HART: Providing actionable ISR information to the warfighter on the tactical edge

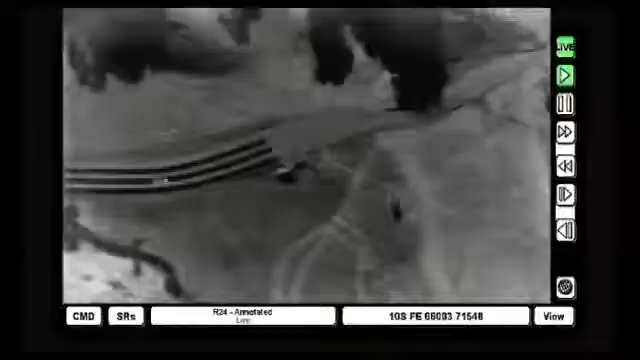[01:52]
HART provides full-motion EO and IR images to the warfighter in a number of forms,